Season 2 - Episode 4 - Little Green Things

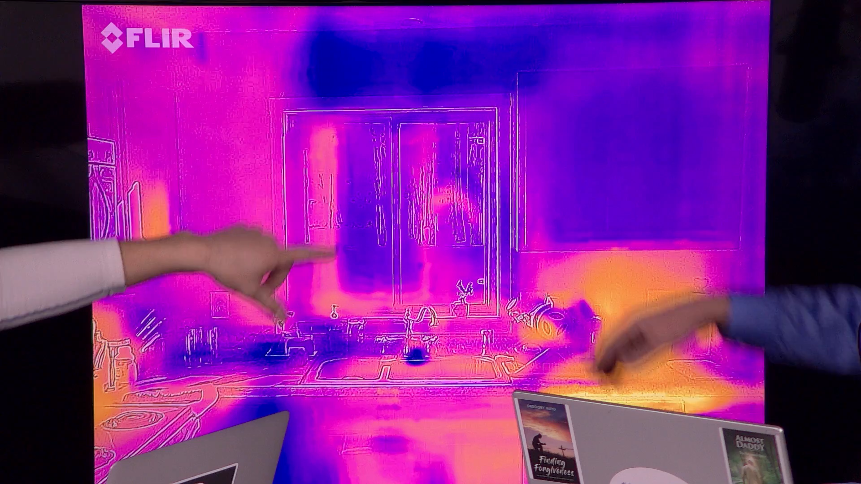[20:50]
But the only place that you can see right here where there's any inconsistency with the heat is directly above the window, where it's like a deep, dark purple, where it's purple, right, which means it's cold around it. But it's deep, dark purple. Above it, just because that's, you know, it's your bulkhead, and there's no possible way to, you know, insulate that at all right there.
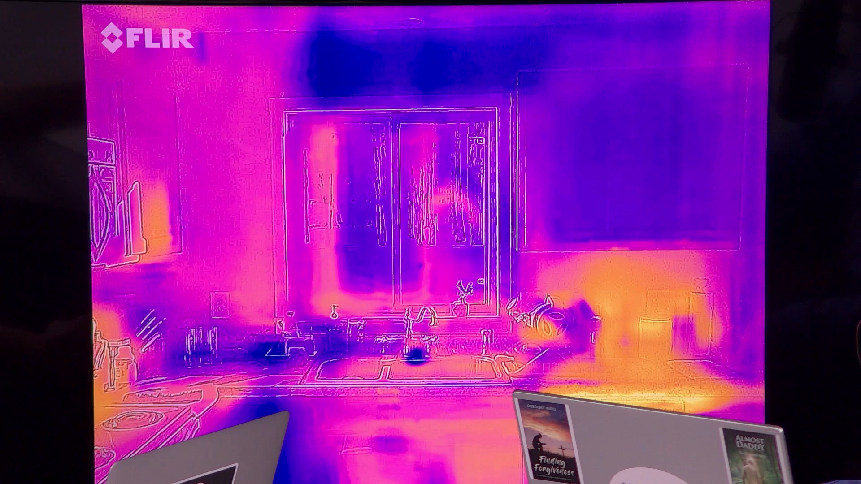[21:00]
So, you know, this is performing infinitely better. Now, Jason, if you don't mind, flip to the next photo here, because this is what's going to be impressive.
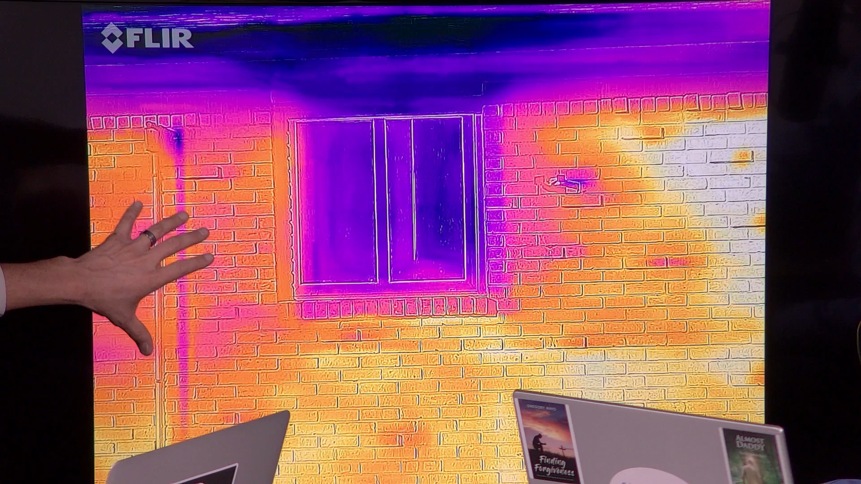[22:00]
So it's an incredible display of what new technology, you know, allows a home to do and how it allows it to perform. This window is not losing heat. The other one is literally like escaping all of it. Right. It's like insane. The homeowners could literally just go sit out in the front landscape bed and have coffee in the evening, because and it'll be warm. Nice and warm.